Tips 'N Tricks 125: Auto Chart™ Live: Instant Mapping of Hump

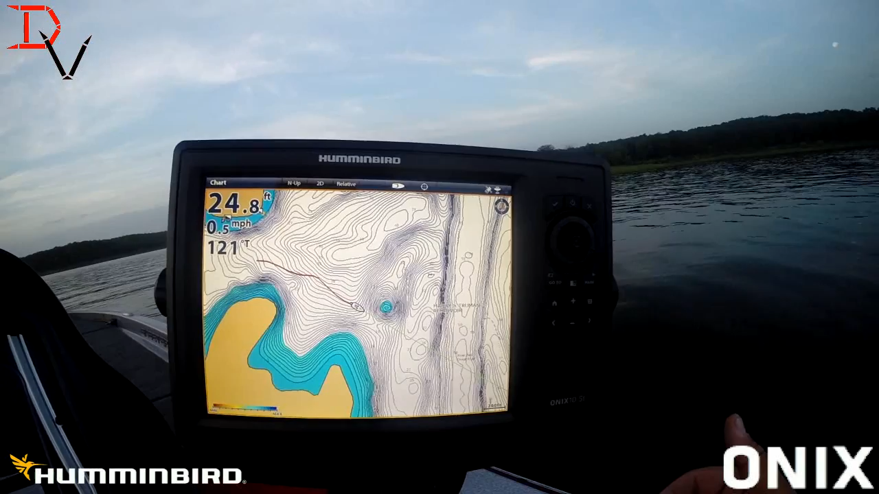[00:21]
On screen: depth 24.8 ft, speed 0.5 mph
Yes, AutoChart Live is an overlay. You don't even have to have mapping in. We're going to start here. Here's AutoChart Live.
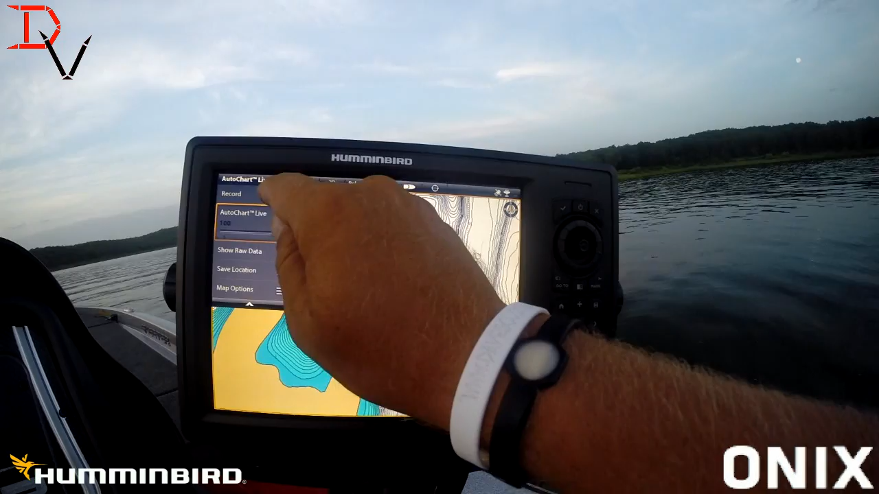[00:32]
We're going to hit record and let's get started. We're out here on a hump. Somebody wanted to see a hump. We're going to show you a hump and what AutoChart Live
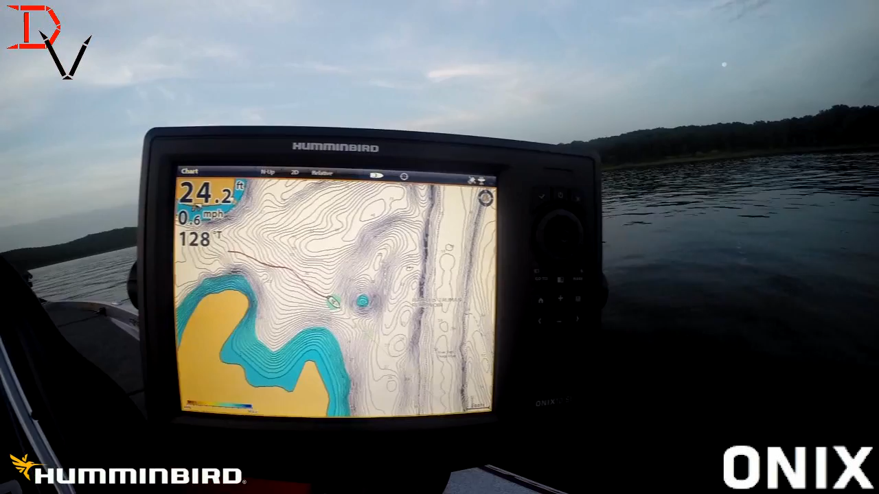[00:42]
On screen: depth 24.2 ft, speed 0.6 mph
can do to create a hump. Now a couple things. The lines are going to be drawn perpendicular with the boat, as you can see here. So when you go over structure, you're going to get more detail going up and over or down and, you know, up and over a point. It's how you're going to want to create those, start trying to create those lines.
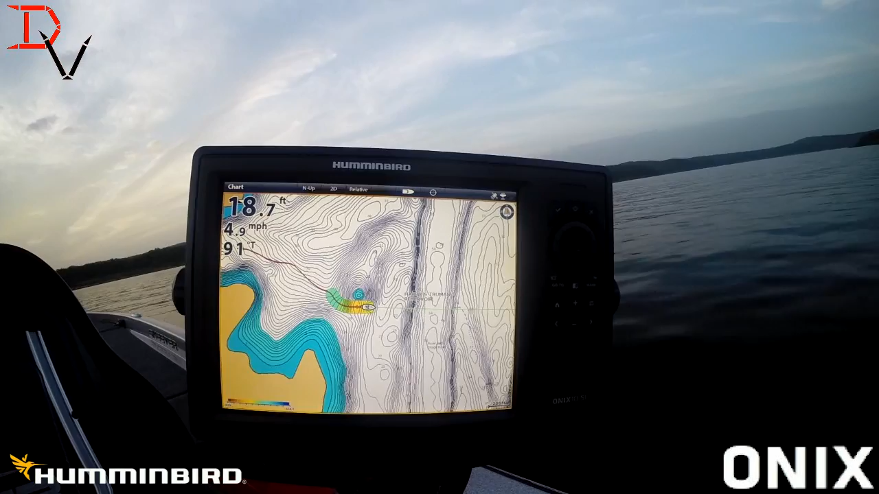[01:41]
On screen: depth 18.7 ft, speed 4.9 mph
Basically red is going to be shallow water, blue is going to be our deepest water, but we can control that color. What I'm going to look for here is, I know this hump's out here, but I want to learn all the details about it. So I'm going to just try to get the top of that hump. I'm not going to get real in depth. I'm on one foot contours, so the more passes, I'm going to have to make a lot more passes to get a lot more detail. You can do three foot.
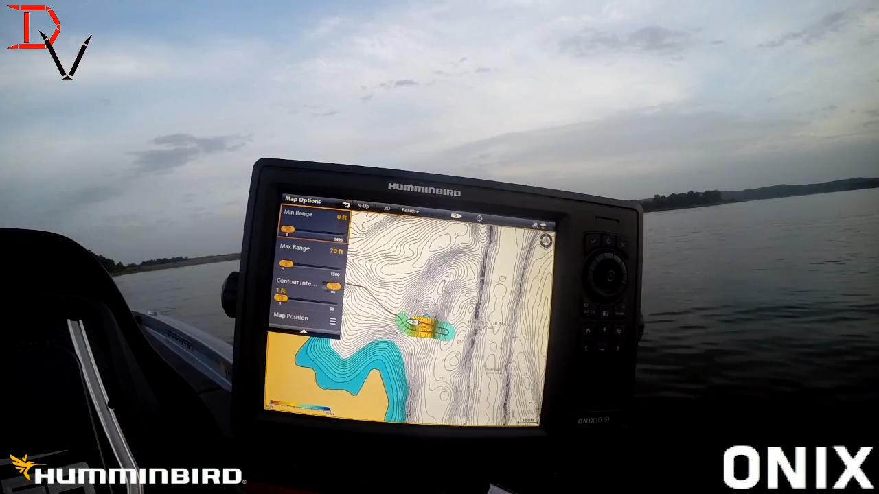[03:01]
You don't need one foot contours if you've got real sudden drop-offs. If you're trying to do flatter areas, the one foot contour is going to be a lot better and you're going to have to spend a little more time and create a little better details. But you can see now we've really started building that map, a lot more detail in it. We've only made two passes over the structure and look at it now.
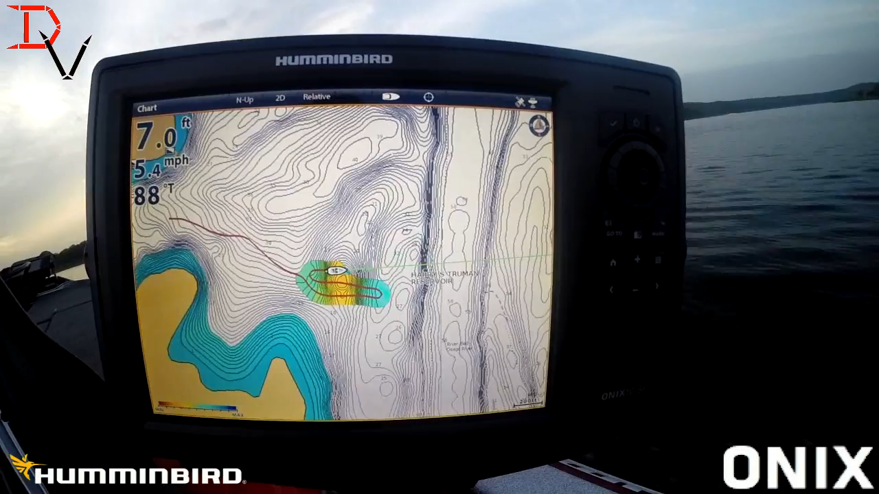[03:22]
On screen: depth 7.0 ft, speed 5.4 mph
If you don't have any mapping, we can pop out the map card right now.
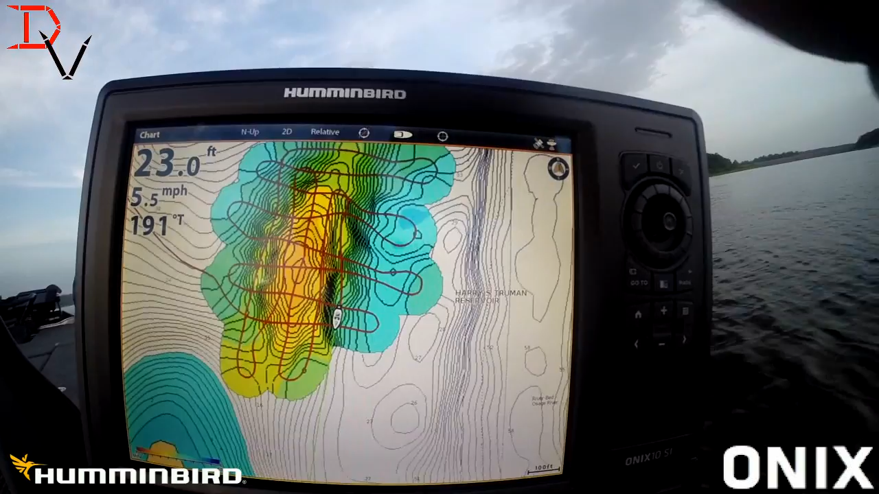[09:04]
On screen: depth 23.0 ft, speed 5.5 mph
Now, it'll work with any orientation.
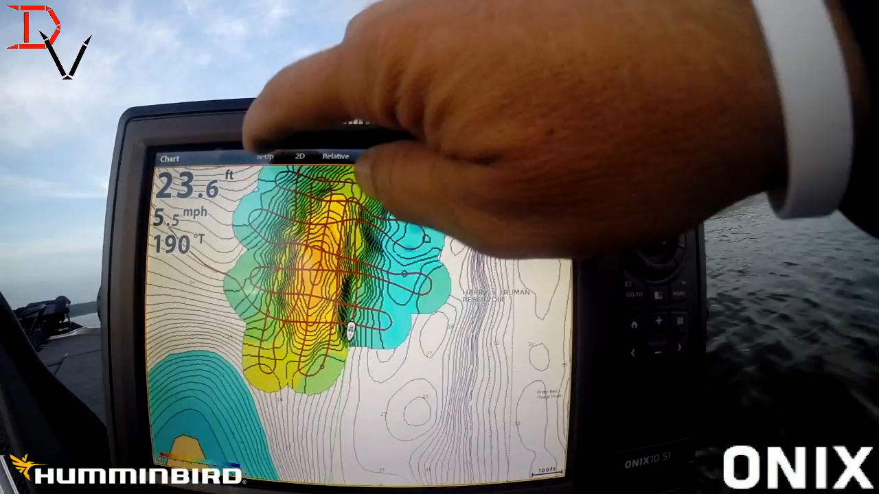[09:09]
On screen: depth 23.6 ft, speed 5.5 mph
I'm going to put heads up now. This is going to show the direction the boat's traveling, because this may help. Now, what I want to do,
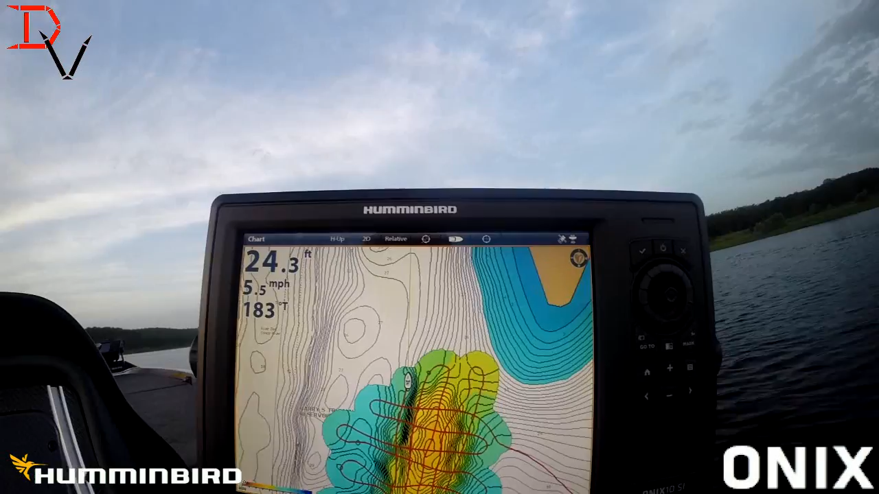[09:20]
On screen: depth 24.3 ft, speed 5.5 mph
is I want to do some angled lines to fine tune areas that are really intriguing me.
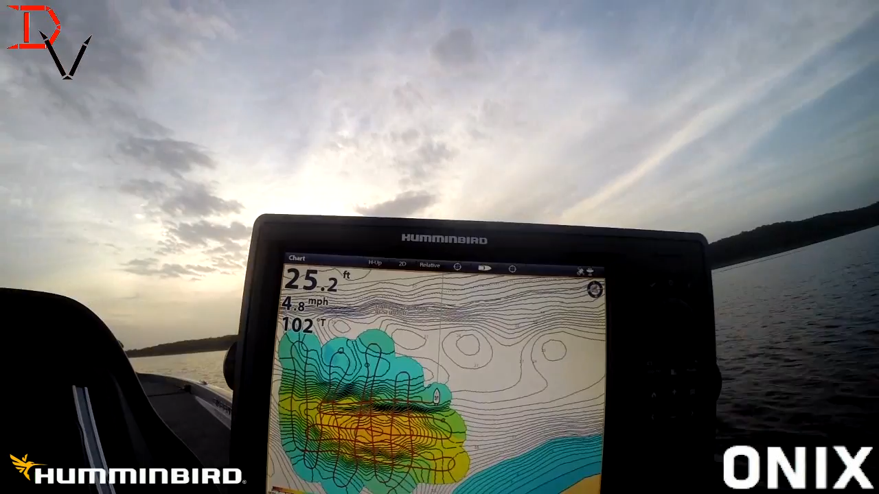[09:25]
On screen: depth 25.2 ft, speed 4.8 mph
I like the looks of these little points and stuff here. So, I want to do some diagonals across that top of that hump, about like that. Come over here, get lined up.
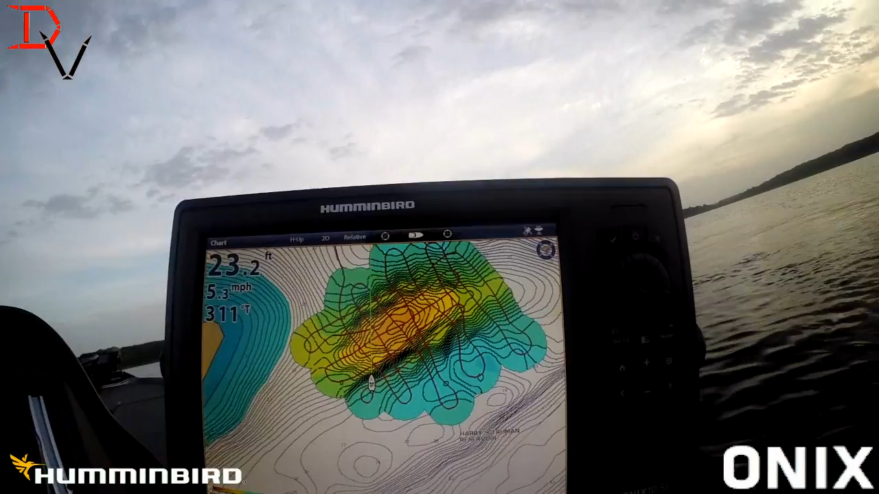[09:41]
On screen: depth 23.2 ft, speed 5.3 mph
You can use your heading line there to see where you're going. But, you see now, we're going to go a different direction, and you'll see that it tweaks it just a little bit. And that's the thing you want to do. Depending on how much detail you need, just tweak it. Okay, we tweaked that point just a tad, and that's a little more data. A little more details for us to learn how to catch fish off this spot.
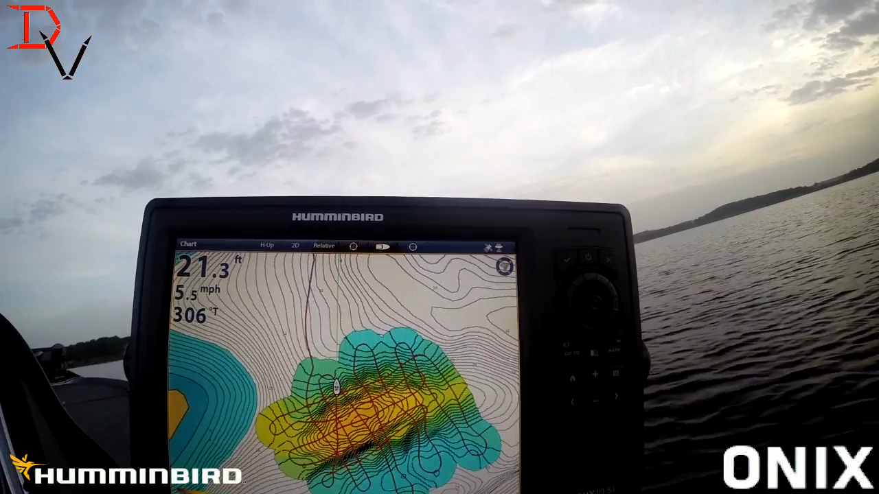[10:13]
On screen: depth 21.3 ft, speed 5.5 mph
Help us find those magic little spaces. What I want to do is I'm going to try to come right through there, because you see my boxes. Got some openings in there. May help get us a little more data.
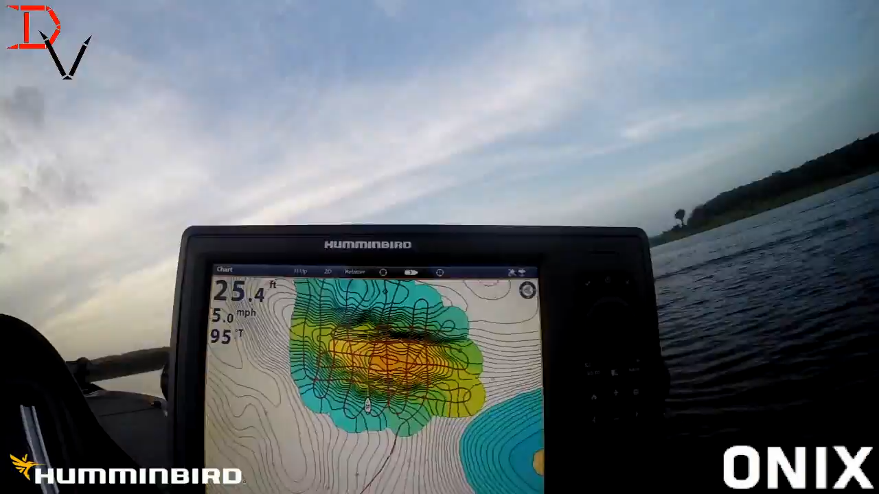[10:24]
On screen: depth 25.4 ft, speed 5.0 mph
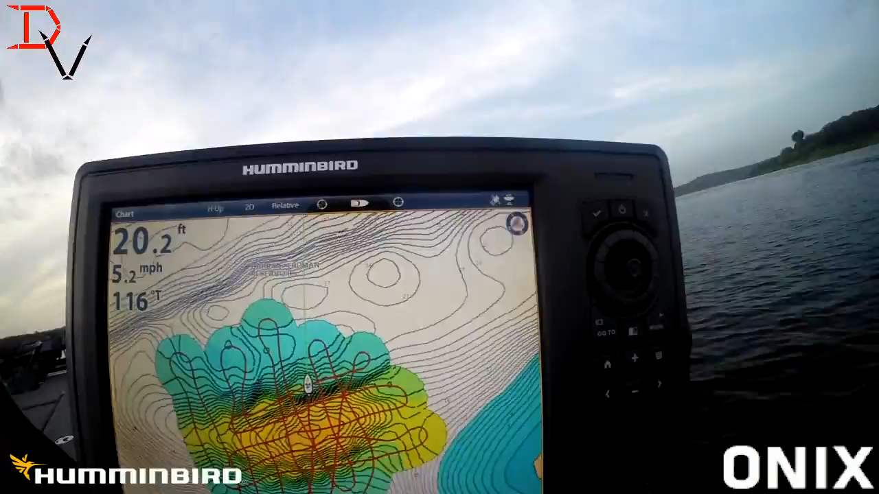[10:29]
On screen: depth 20.2 ft, speed 5.2 mph
Oh, we changed quite a bit of stuff right there. That was a good pass. Anytime you can tweak the data a little more,
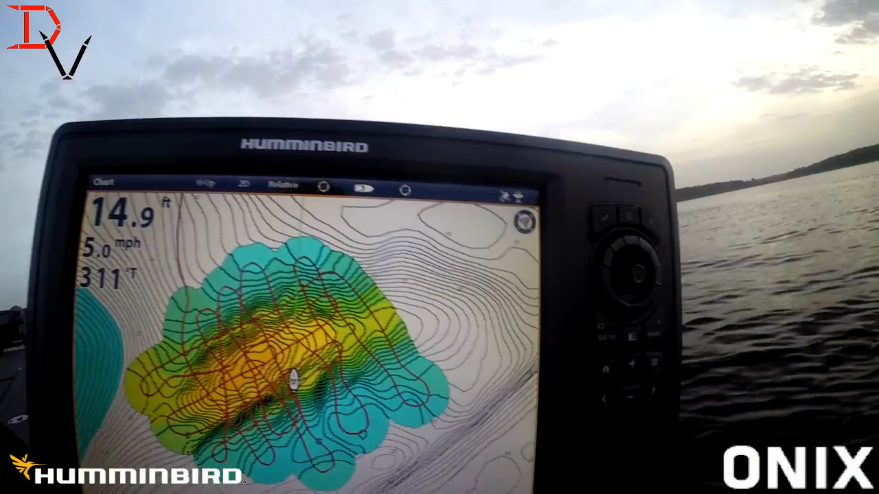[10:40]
On screen: depth 14.9 ft, speed 5.0 mph
people think I'm crazy doing out here, but they just don't know about AutoChart Live yet and what it can do for them. Okay.
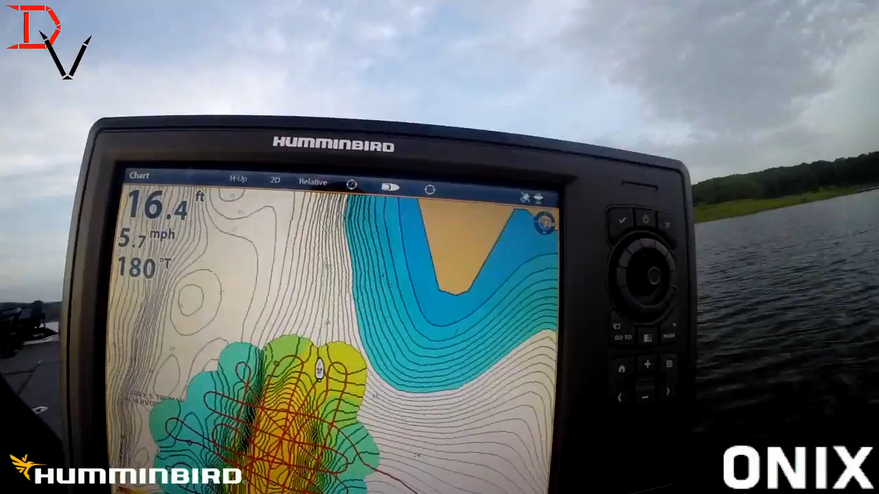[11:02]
On screen: depth 16.4 ft, speed 5.7 mph
AutoChart Live. We're going to stop our record. And I'm going to turn the data off.
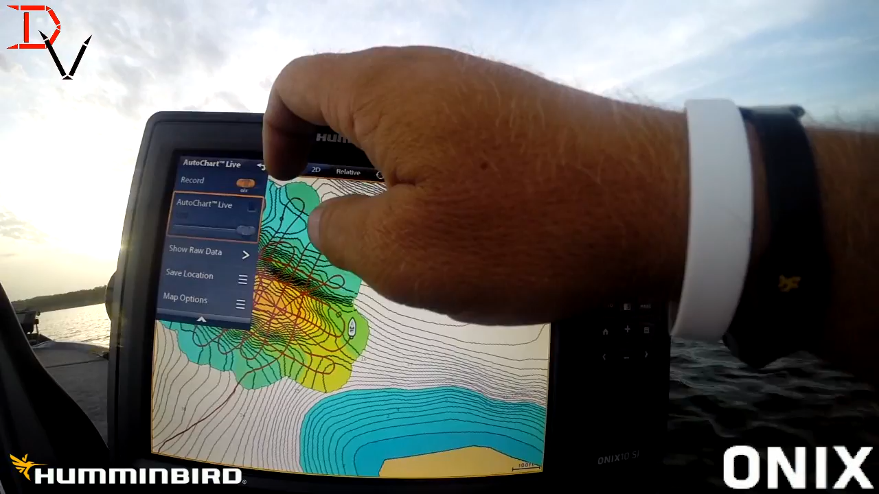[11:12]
There's basically our track lines. That was our map before. That is our map now. Now, one thing you can do if you don't want to see all them track lines, come down to Overlays, Nav Data, and you can turn your active track off.